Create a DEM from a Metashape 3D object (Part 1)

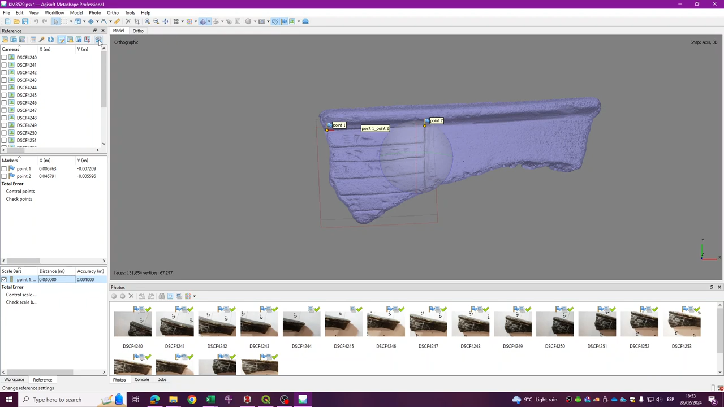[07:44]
Now I have an orthographic view from top down, just with a region that is just encompassing this part. So now if I just click here in the tools or settings, I just need to be sure that my coordinate system is local coordinates.
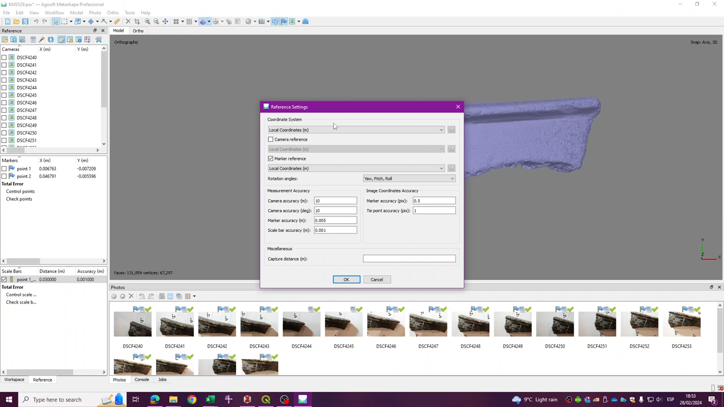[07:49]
And I use the market reference also as local coordinates. Okay, that's fine.
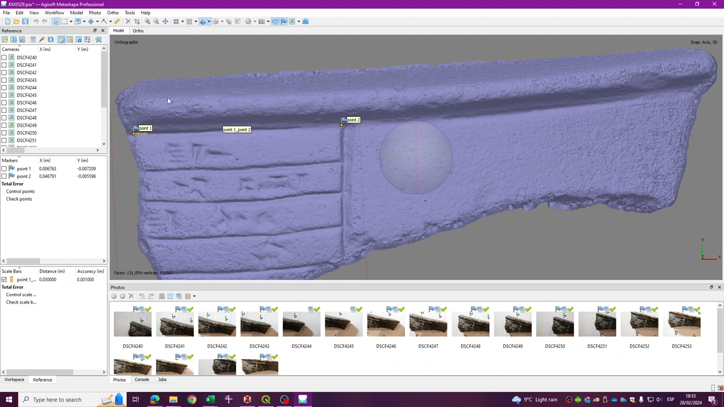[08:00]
And finally, if you go to workflow, you will see that the BLDEM option is activated. In here, the projection type, just use geographic or planner. I will use planner. And the projection plane, top xy. And the source of my data, if you want better results, I would use, and you created a very good three-dimensional model,
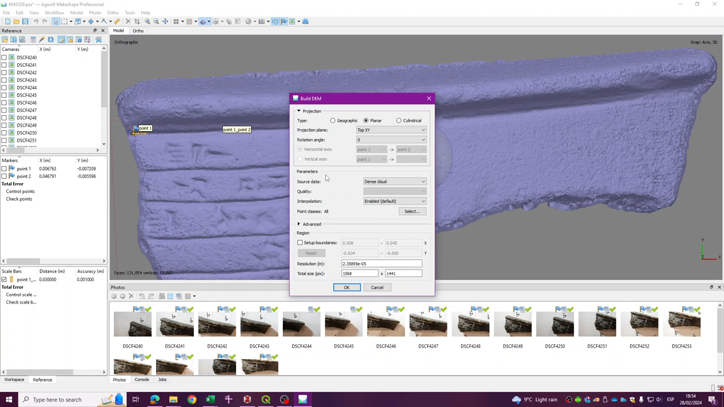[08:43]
you will have much better results with a dense cloud, a point cloud. And that's it. I'm just going to press OK. And then if I go to ortho, I will see my DEM. So you can see that now this section of my model is now a DEM. Now, I'm going to show you in another video how to import this DEM